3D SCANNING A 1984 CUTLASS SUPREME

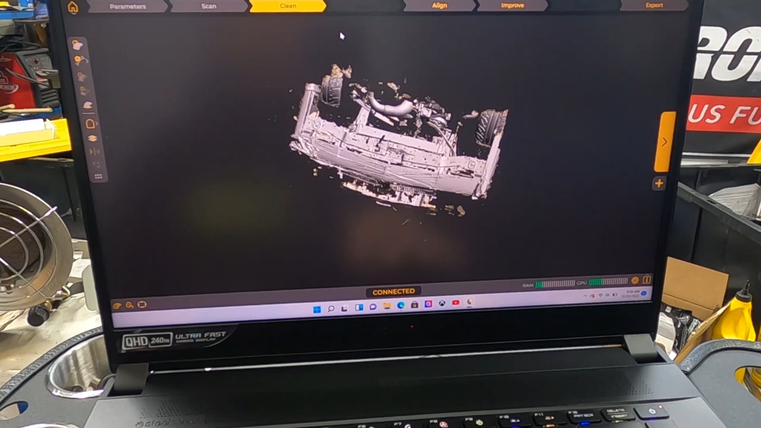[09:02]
we're gonna hit this clean button and see what this thing does here huh a few minutes later all right you
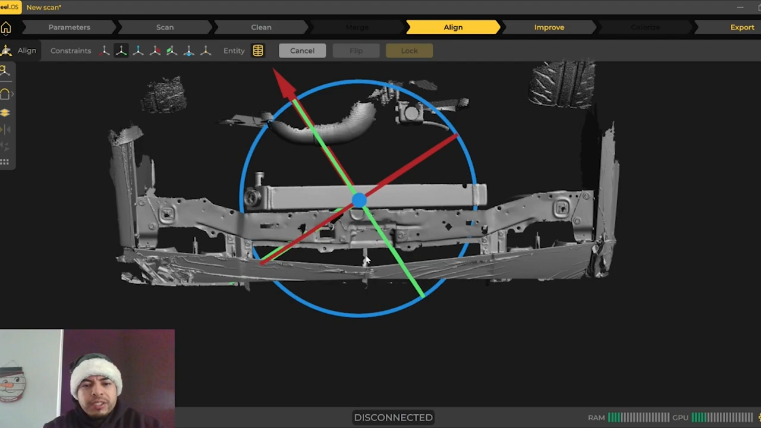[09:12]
guys so i'm kind of stuck a little bit because i need a mouse um i don't have a mouse
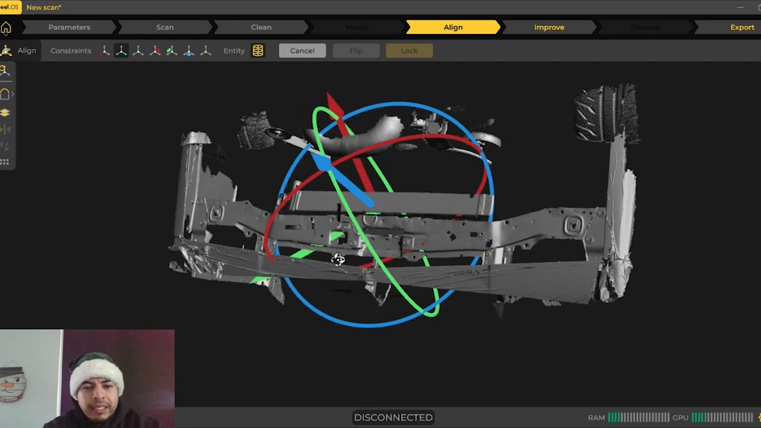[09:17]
here i gotta try to find my mouse i might have left it at work but you
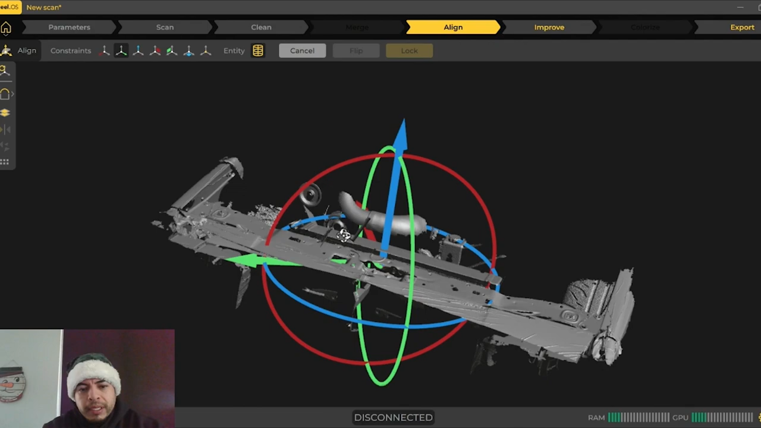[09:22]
can kind of see the the gist of it right here and how this can kind of scandal turned out um you can kind of see where i had that pole in place we're gonna have to try
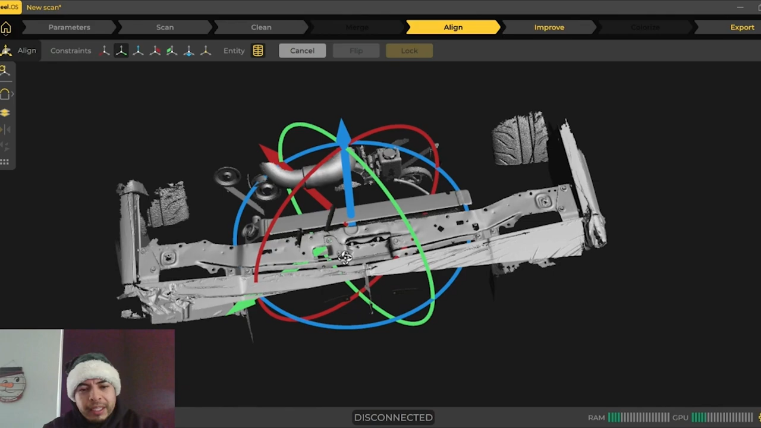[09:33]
to clean that back up but um like i said i kind of need a mouse to kind of navigate through
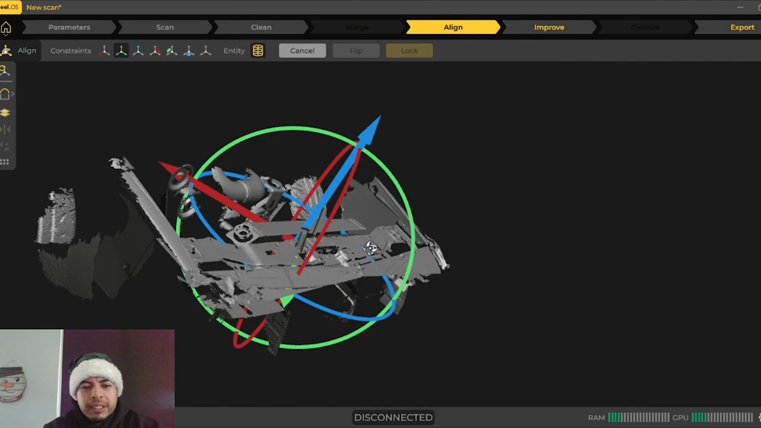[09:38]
this uh software but this is pretty freaking cool
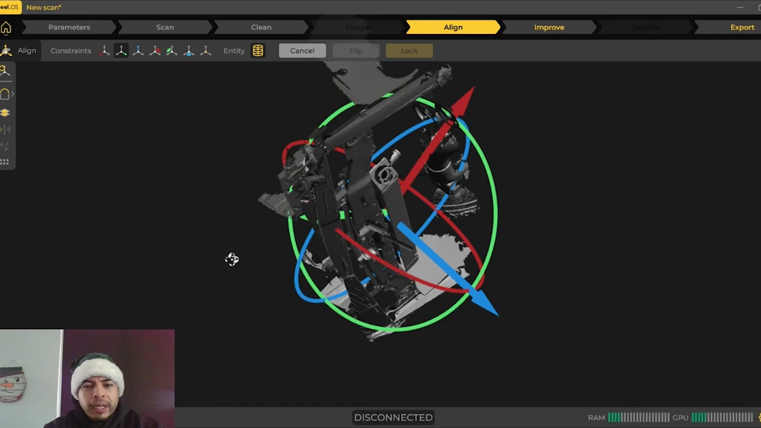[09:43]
like now we kind of like i also trimmed it down it also earlier and you can see how much of it is left and that we should be able to work with um we obviously have to um go through it and then give
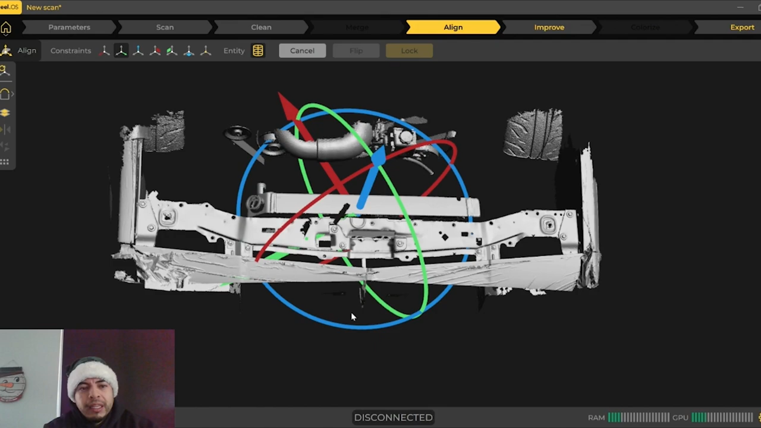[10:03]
it all its uh certain y-axis x-axis and everything else like that basically align it in a sense but let me see if i can go back and clean this thing up let me see
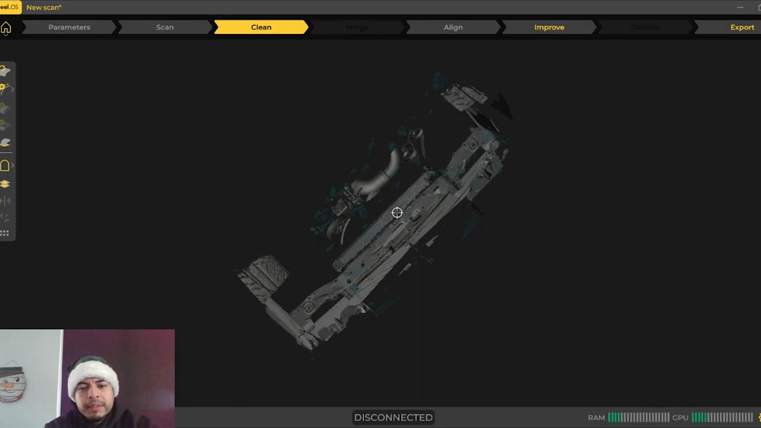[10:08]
well you guys we're gonna move on here let's see